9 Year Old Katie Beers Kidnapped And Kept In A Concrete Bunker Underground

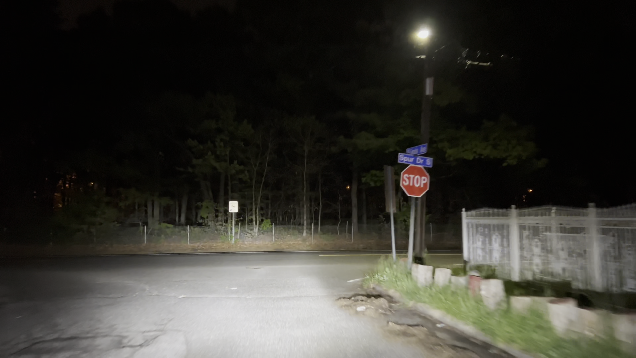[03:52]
And his answers to that were, he would teach her everything she would ever need to know. He had enough money to pay for the both of them. And that once she turned 18, they would get married and have kids to them. Disgusting guy. Disgusting guy. I can't even get over how much I hate this guy. Once the cops found out that Esposito, a few years back, was arrested for abducting a 12-year-old boy, they really, really put the pressure on him.
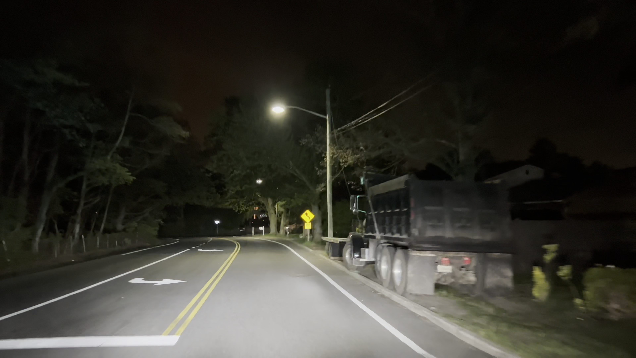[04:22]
We're a couple blocks away here from the house. You guys are lucky to get to skip past all these red lights.